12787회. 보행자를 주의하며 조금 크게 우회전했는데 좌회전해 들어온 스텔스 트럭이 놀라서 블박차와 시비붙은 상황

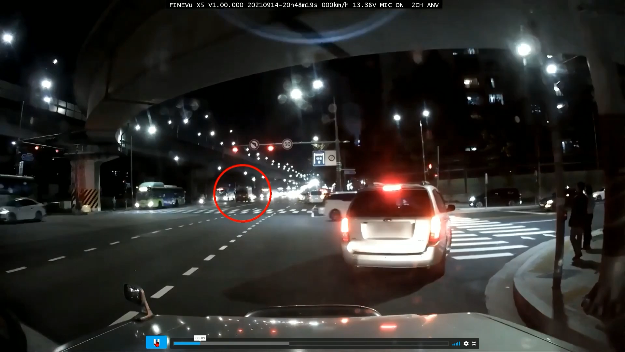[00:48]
자, 우회전할 때 여기 사람들 때문에 여기 2차로와 1차로, 2차로의 3분의 2. 여기 물고수 대우회전했어요. 이 사람들 신경 쓰여서요. 그런데 여기 차가 좌회전해 오는 차가 있어요. 그런데 저 차가 보세요. 스텔스예요, 스텔스. 저 트럭이 불을 안 켰어요. 여기는 보이는데요. 저는 못 봤어요. 저는 못 봤고요. 여기서 딱 들어갈 때... 이쪽 오른쪽에 사람 보느라고. 그다음에 유리창. 그런데 유리창은 앞률에 비해서 이쪽 유리창은 선팅이 좀 짙잖아요.